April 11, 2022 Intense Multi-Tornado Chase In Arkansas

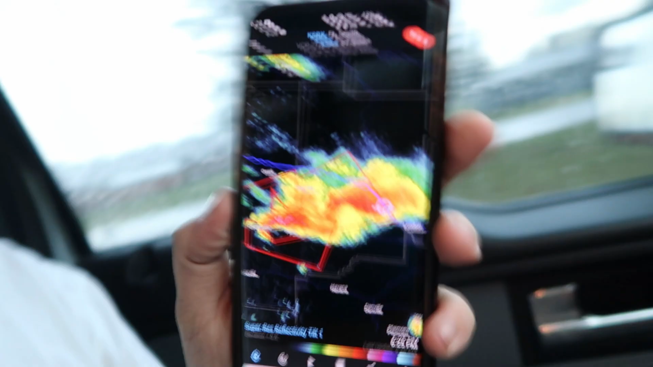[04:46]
I don't know if you can see it. Let me get it on camera. We're literally under two tornado warnings. This is snot. Right here on this one.
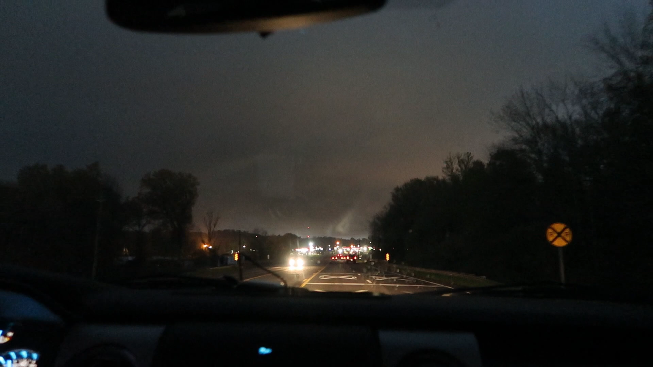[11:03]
this town is literally in a tornado warning wow it is blowing my mind that there's no sirens going off in this town this is so dark can
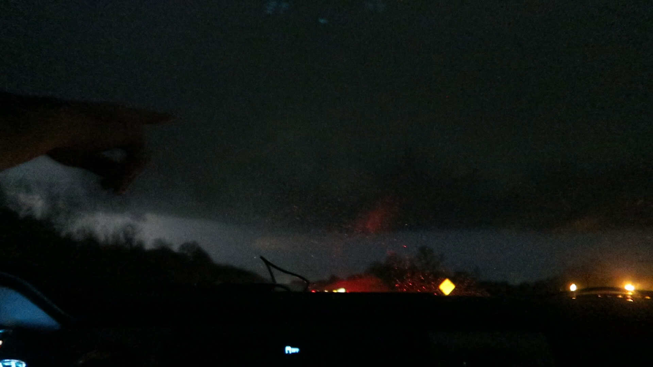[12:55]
the camera yeah it is oh shoot that is creepy oh my gosh
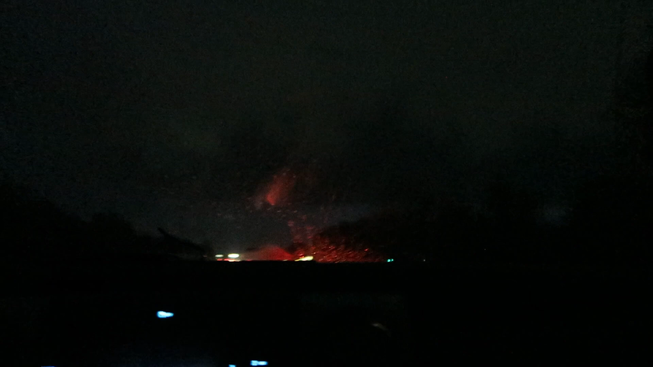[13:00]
wow yeah it's right off here to the left tornadoes no no no no no no walk loud wow you can see it all right just literally right on top of this he got it on camera it was oh
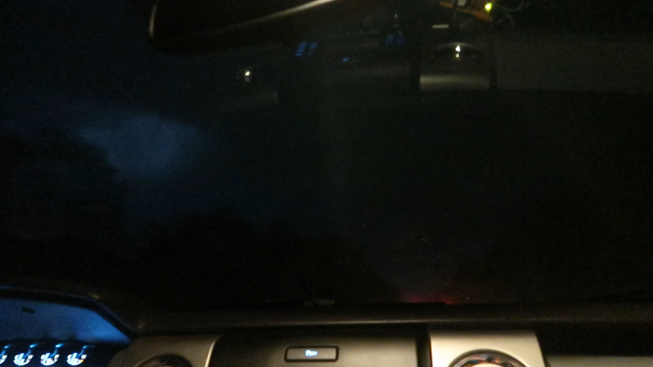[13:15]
my gosh i got it boys oh nice yes
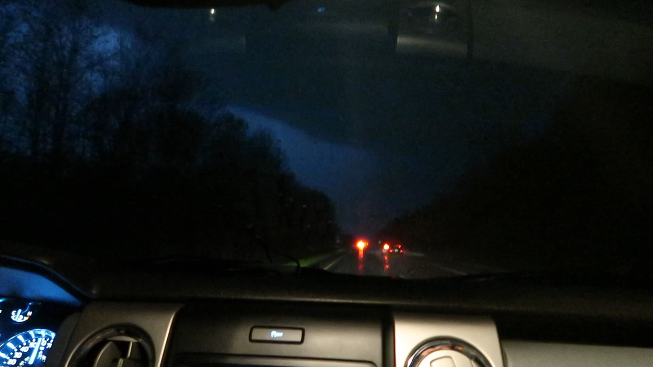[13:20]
that is beautiful whoa oh my gosh it is yep yep oh there it is there it is